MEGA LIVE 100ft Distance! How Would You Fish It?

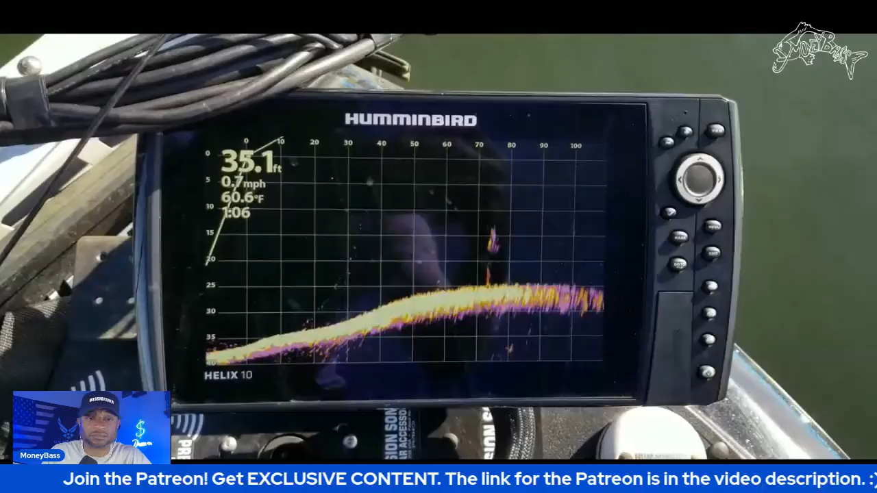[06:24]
On screen: depth 35.1 ft, water 60.6°F, speed 0.7 mph
knowing what it is that you're pulling up on so let me just get lined back up with it again so i'm going to go
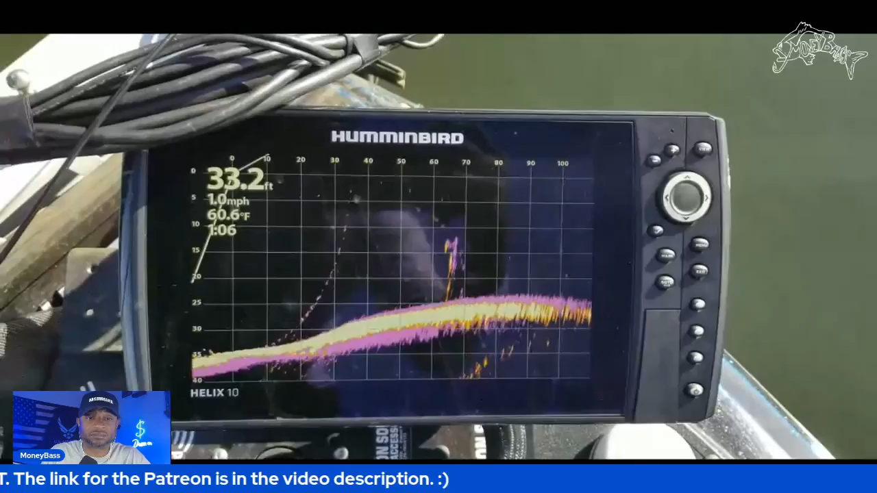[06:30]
On screen: depth 33.2 ft, water 60.6°F, speed 1.0 mph
over it right now it's moving pretty fast so i'm going to go over it kind of fast first then i'm going to turn back
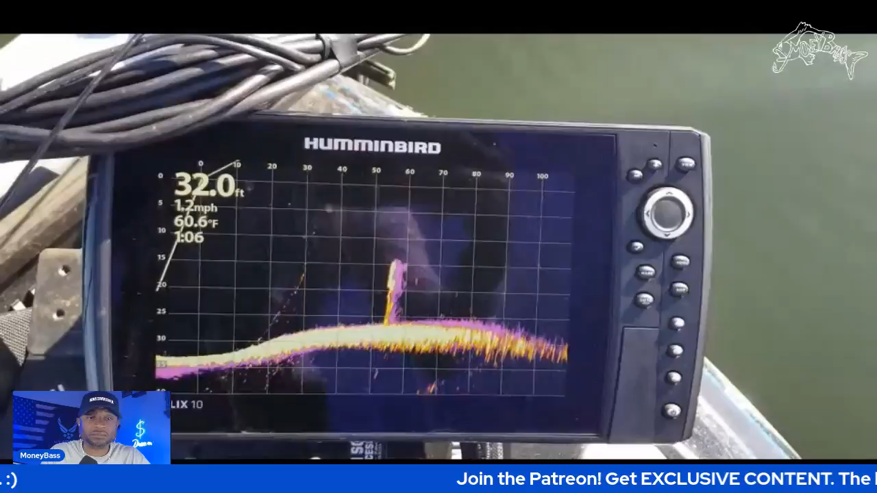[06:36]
On screen: depth 32.0 ft, water 60.6°F, speed 1.2 mph
around and pull up to this same area and show you guys how this looks once
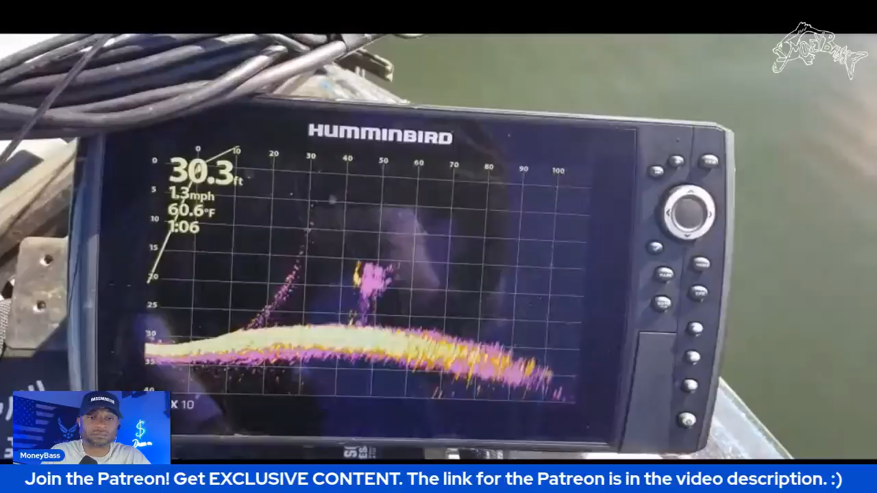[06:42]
On screen: depth 30.3 ft, water 60.6°F, speed 1.3 mph
you set up to fish it so this is how you can use it to locate um your cover that
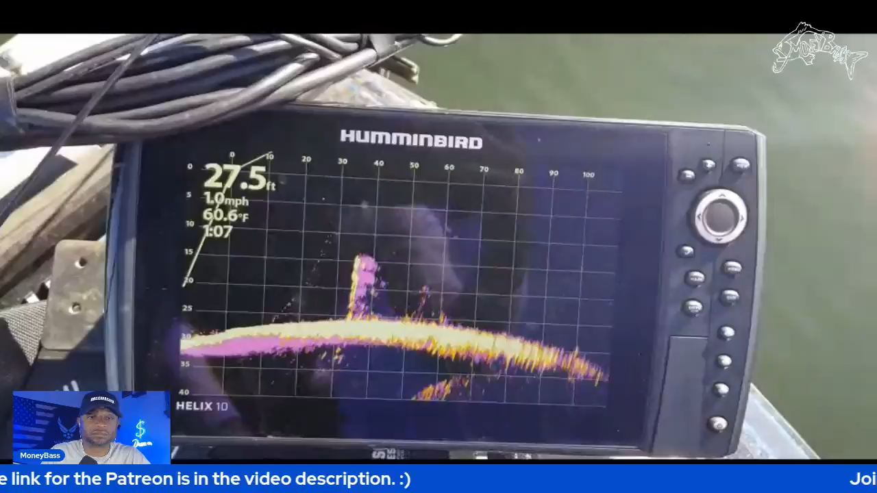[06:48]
On screen: depth 27.5 ft, water 60.6°F, speed 1.0 mph
you plan to fish and i did see there's some fish sitting right up above it but let's just keep moving
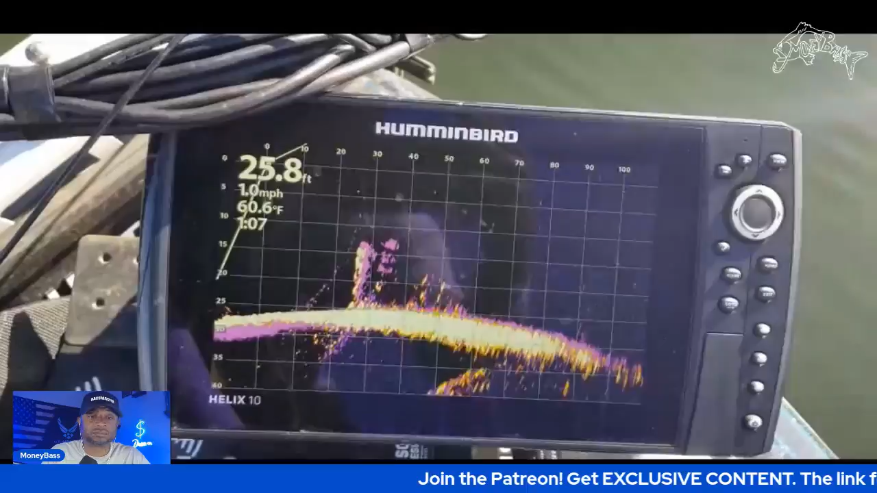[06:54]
On screen: depth 25.8 ft, water 60.6°F, speed 1.0 mph
so we saw that out um how far was that out it was about 100 feet or so that we were still able to
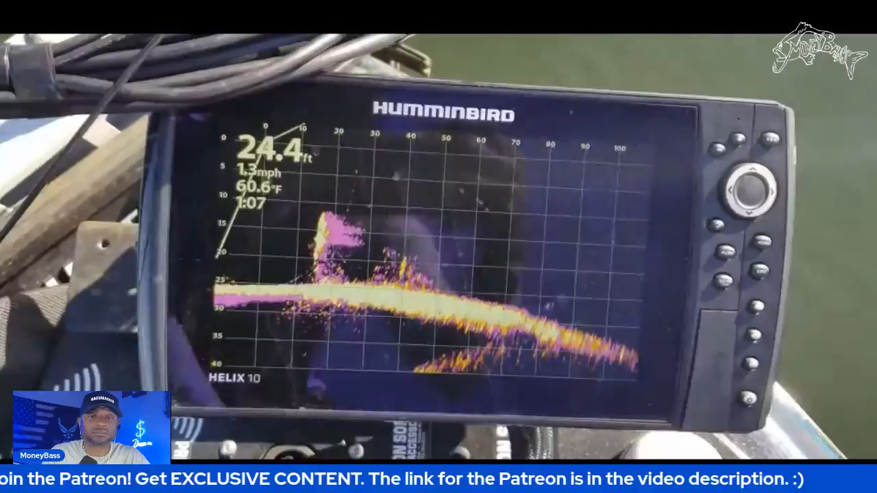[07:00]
On screen: depth 24.4 ft, water 60.6°F, speed 1.3 mph
see it so right now of course i'm moving fast so it isn't going to show a real good image but brush
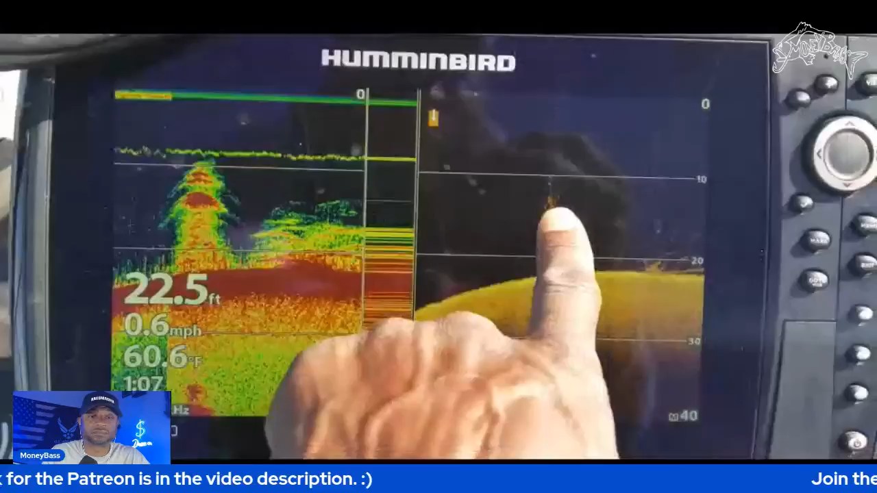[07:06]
On screen: depth 22.5 ft, water 60.6°F, speed 0.6 mph
pal or tree that we were seeing from about 100 all right let me pause it right here for you guys all right so what you're looking at right now on the left side is the sonar on the right is going to be your down imaging and that's the mega imaging on the side you can see it down at the bottom the 1.1 um megahertz to 1.2 megahertz all right so on the right hand side it kind of gives you a clearer image and again this is still not even dialed all the way in guys because i could up uh the sensitivity and
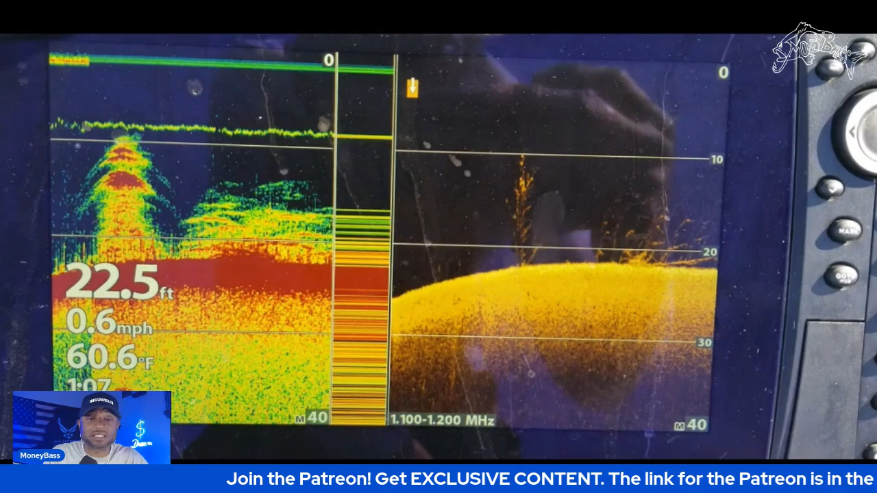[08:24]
On screen: depth 22.5 ft, water 60.6°F, speed 0.6 mph
seeing something like this do you even stop to fish it if you're not seeing a bunch of fish or do you consider like hey sometimes those bigger fish they may be there but they may be down on the bottom where you can't easily see them on the screen but let's go ahead and keep going guys 100 feet away so you can see this area up here
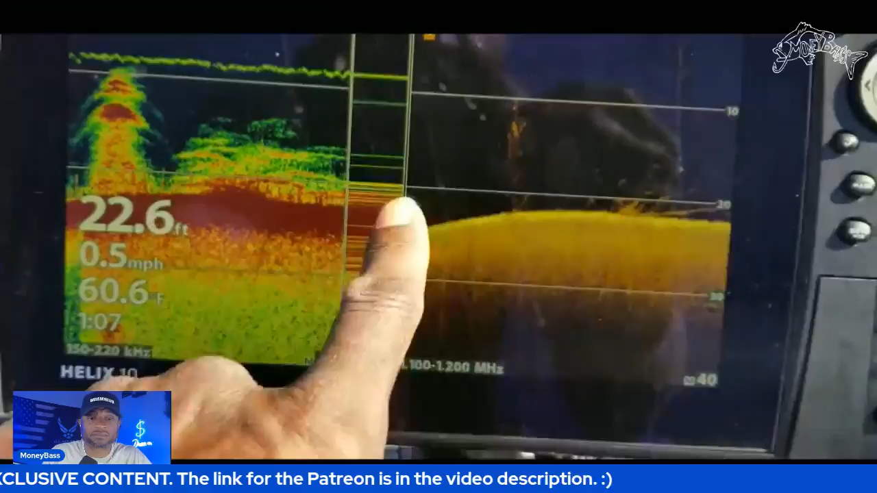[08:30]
On screen: depth 22.6 ft, water 60.6°F, speed 0.5 mph
where it's a little darker at so that could be more of a concentration of branches or possibly the fish that are
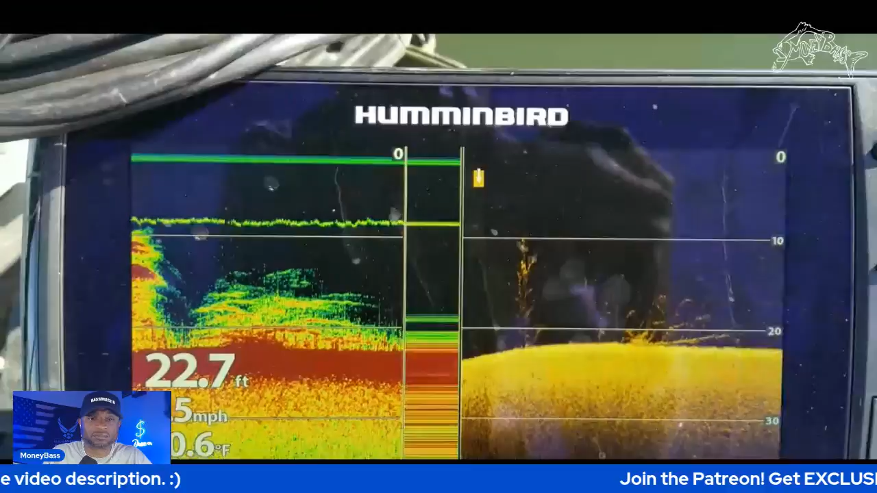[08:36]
On screen: depth 22.7 ft
uh that are set up right in the top of that tree but now you can see more details
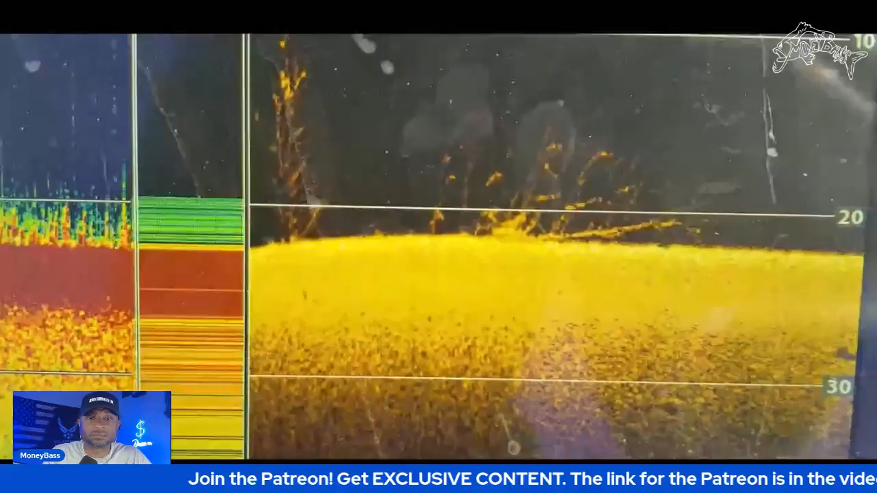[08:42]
and definition in there and let's just go back to use my shortcut key so that
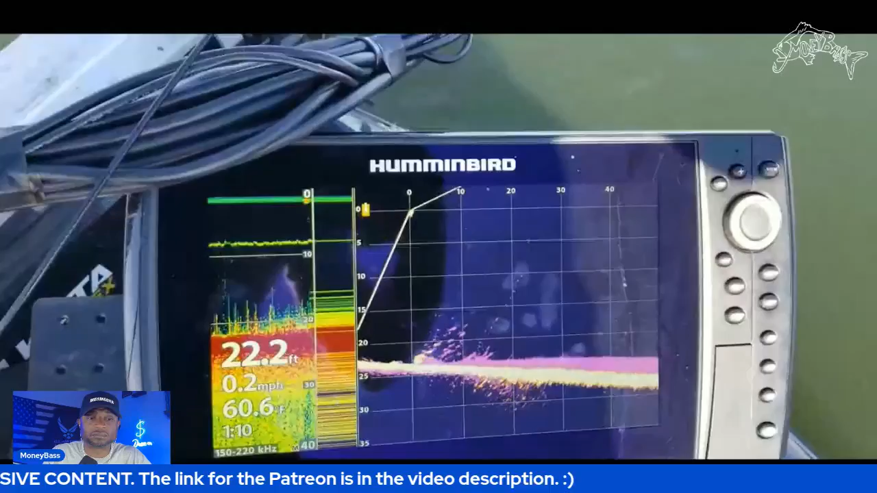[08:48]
On screen: depth 22.2 ft, water 60.6°F, speed 0.2 mph
right there i can tell is the second thing that we saw all right so this right here is that same image but from a different view once i have gone and turned back around so now you see the tree is on the right hand side and the one that was laying down is is um on the left hand side so this is just to show you um just to give you an idea of how that would look on your live imaging system
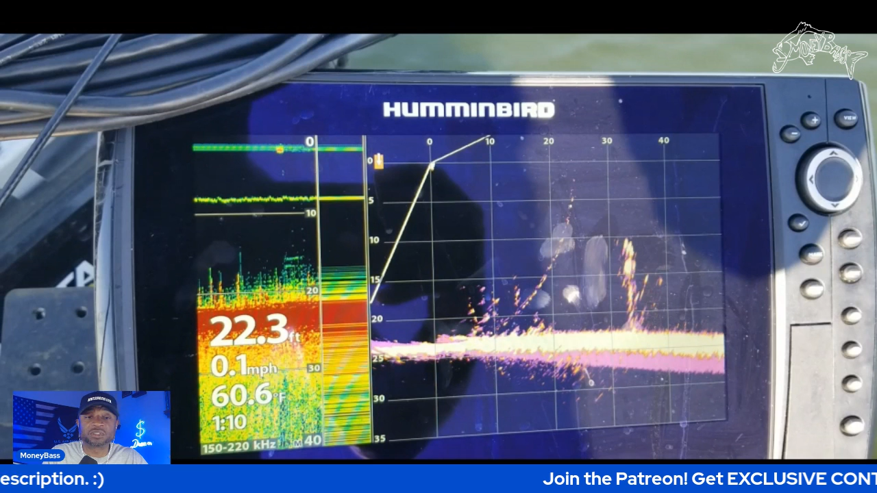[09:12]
On screen: depth 22.3 ft, water 60.6°F, speed 0.1 mph
and remember guys keep in mind this is 1.130 so the 1.150 for what from what i have seen now that i'm using that it kind of connects those gaps in there a little bit better um
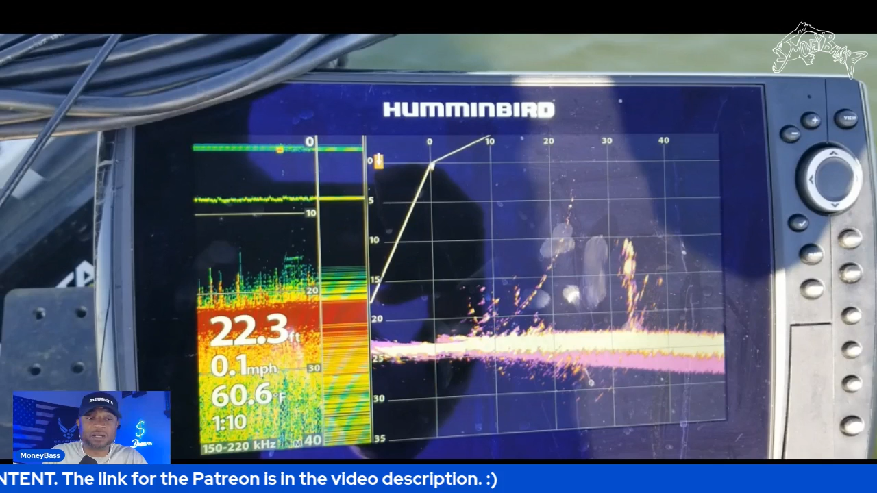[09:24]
On screen: depth 22.3 ft, water 60.6°F, speed 0.1 mph
but let's go ahead and keep going and then we will get into the how would you fish it part guys on
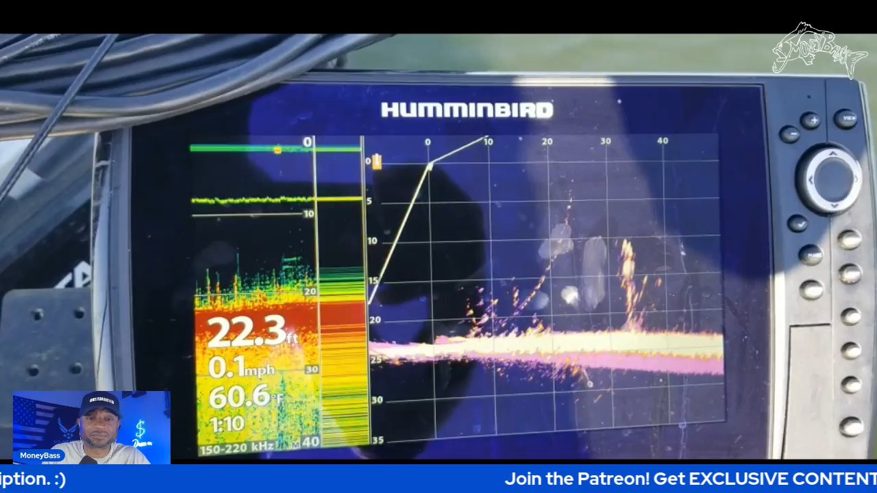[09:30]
On screen: depth 22.3 ft, water 60.6°F, speed 0.1 mph
the down scan so there's the big tree that we were looking at and
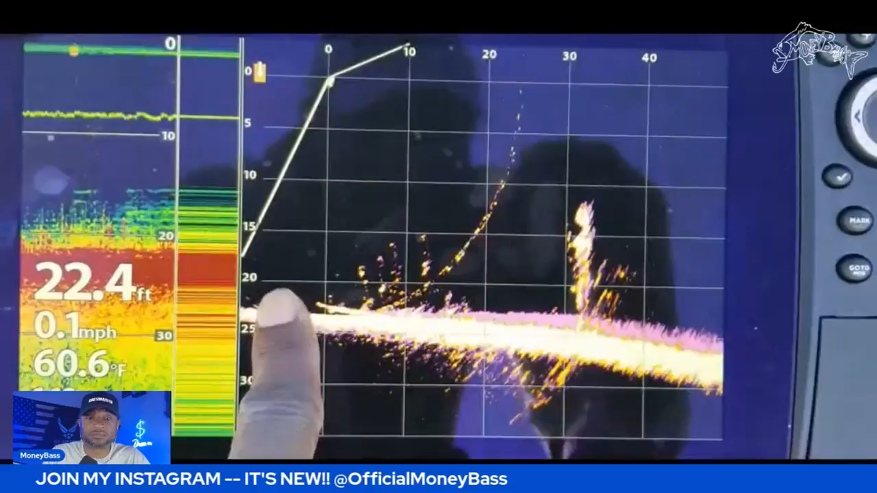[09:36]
On screen: depth 22.4 ft, water 60.6°F, speed 0.1 mph
there's the one that was laying down you can see the branches that are coming up so when we saw that on down scan